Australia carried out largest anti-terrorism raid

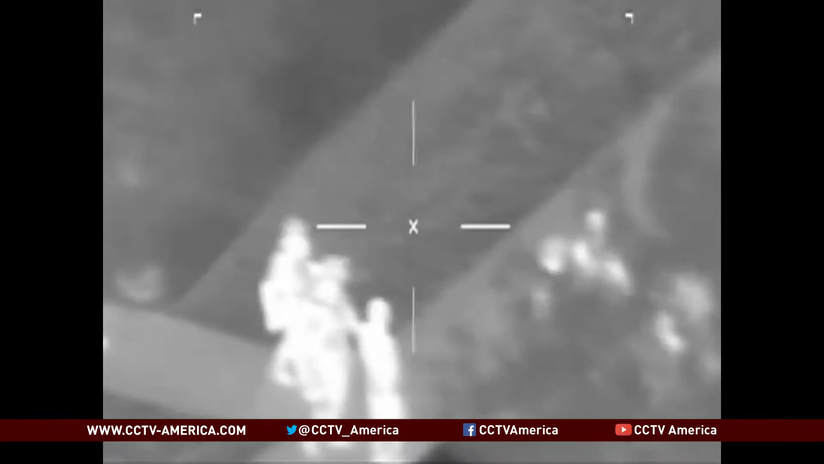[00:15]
In the dead of night, police honed in on their targets.